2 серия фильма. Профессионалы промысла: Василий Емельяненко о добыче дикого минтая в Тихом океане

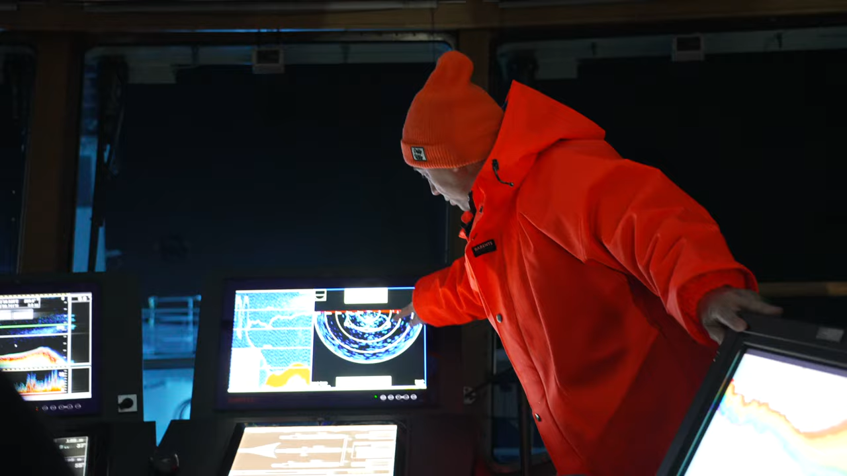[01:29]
что вот мы видим контур трала, то есть с самой сетки,
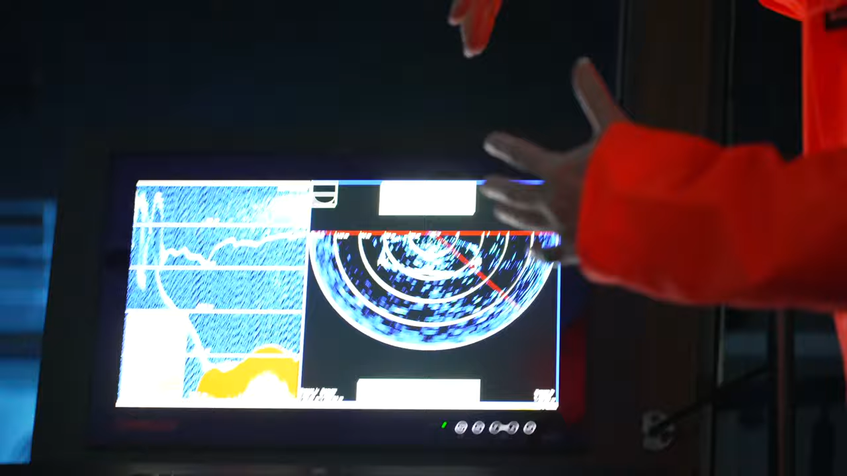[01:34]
да, бредня, не знаю, как это по-русски еще можно было назвать, чтобы было понятно.
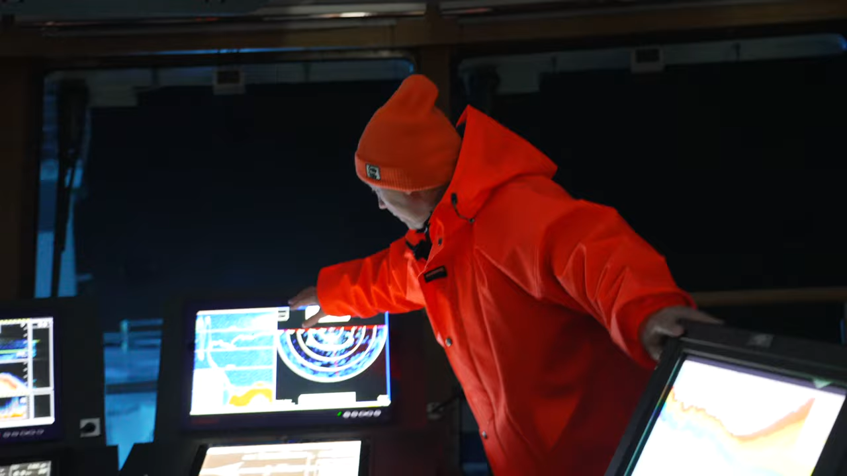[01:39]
Здесь мы видим нижний контур трала по отношению к горизонту, боковая часть, да.
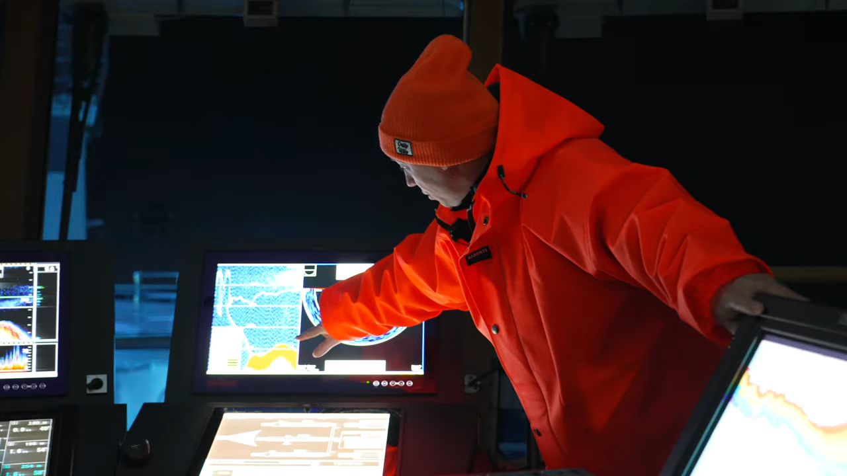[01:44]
И вот на следующем мониторе, где 200, где вот эти точки, это рыба.
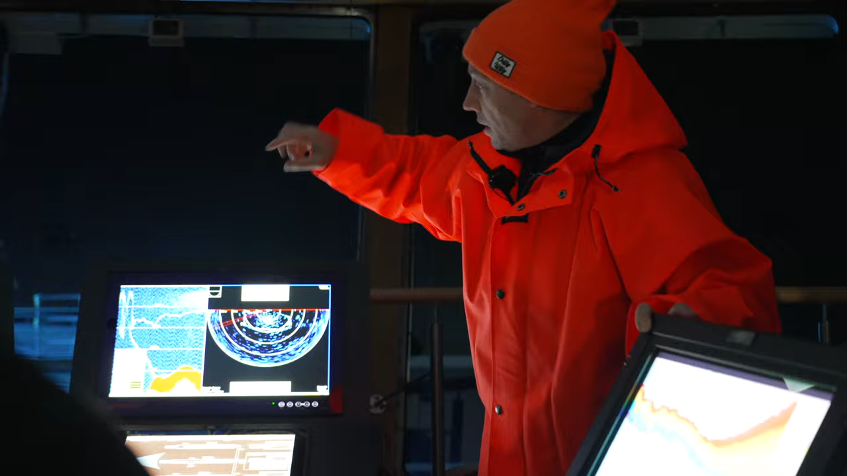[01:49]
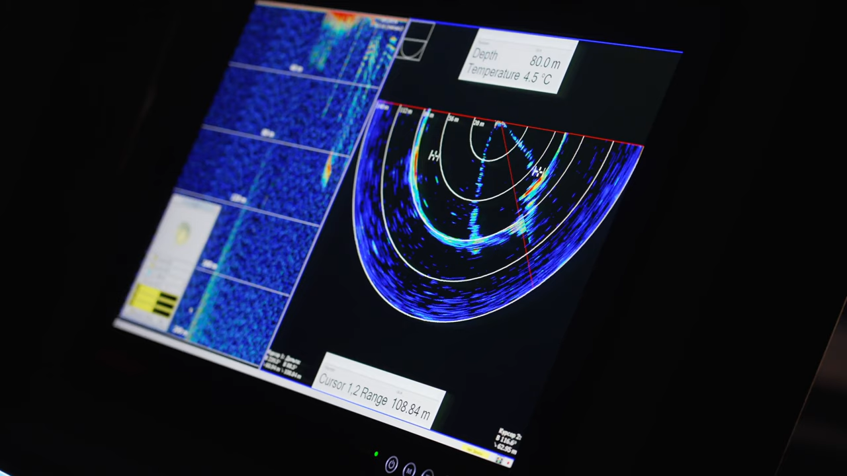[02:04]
On screen: depth 80.0 m, water 4.5°C
И как насобираем рыбы, как много насобираем рыбы, очень много, все, тралки там.